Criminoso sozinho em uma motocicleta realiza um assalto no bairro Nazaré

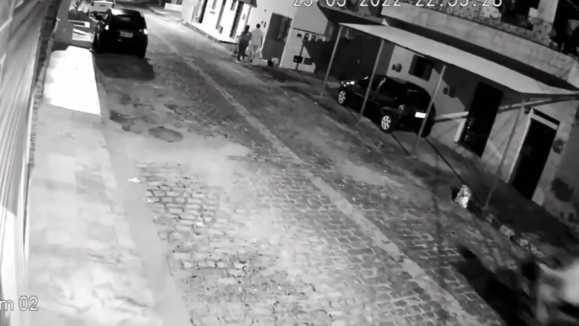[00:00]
A insegurança é um dos pontos mais frágeis do bairro Nazaré. Na noite da última quarta-feira, um homem em uma motocicleta realizou uma ação criminosa e tudo foi flagrado por câmeras de segurança. O casal vinha caminhando nesse local por volta das 10h53 da noite da última quarta-feira.